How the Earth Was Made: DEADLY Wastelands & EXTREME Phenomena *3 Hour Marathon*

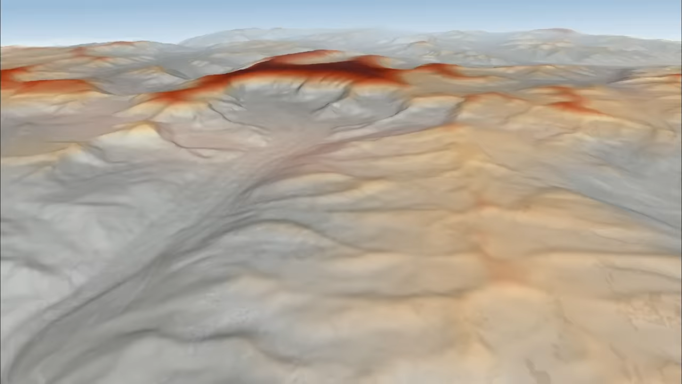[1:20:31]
And just like sunburn, the longer the rock is exposed, the greater the damage to its surface.